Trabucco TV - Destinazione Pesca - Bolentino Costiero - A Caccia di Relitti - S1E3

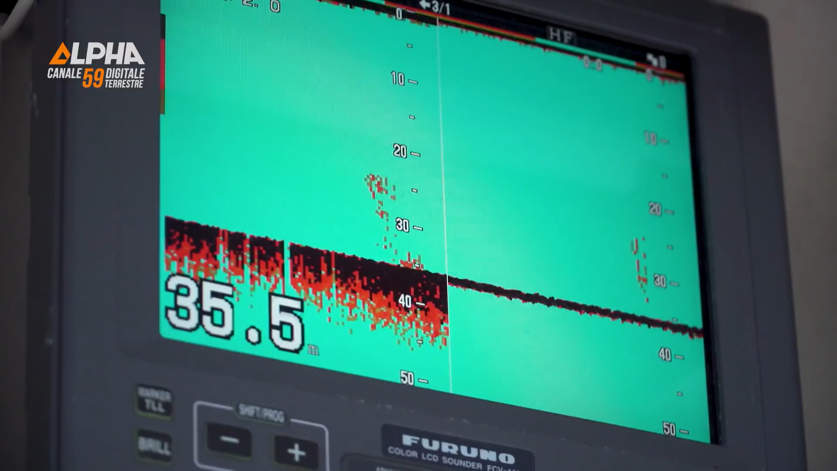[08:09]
Siamo decisamente nei paraggi del revinto. Nel frattempo, lampi, tuoni e fulmini, tutto intorno a Civita Vecchia.
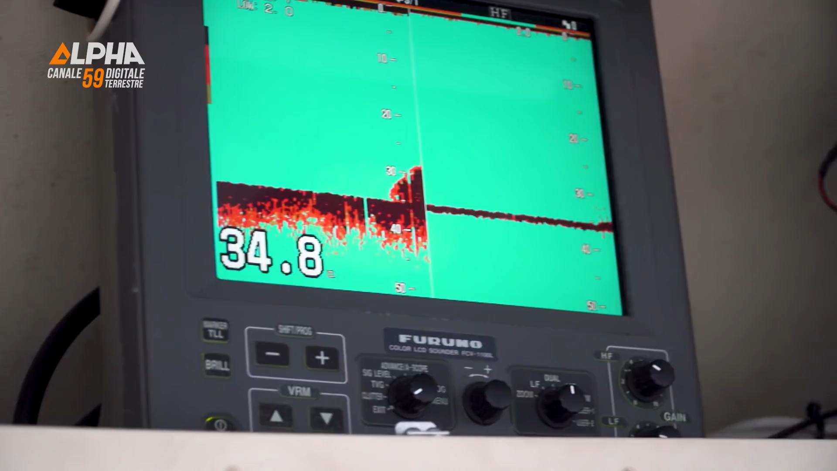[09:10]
sulla quale pescheremo in questa prima fase. Ora si vede decisamente, decisamente bene.